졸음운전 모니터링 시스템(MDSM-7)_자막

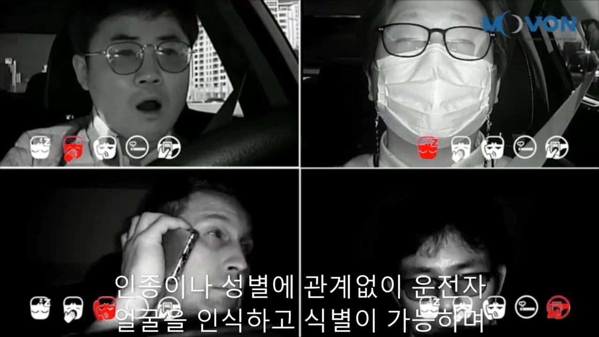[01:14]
It can recognize and identify the driver's face regardless of race or gender. It stores up to 20 driver face IDs.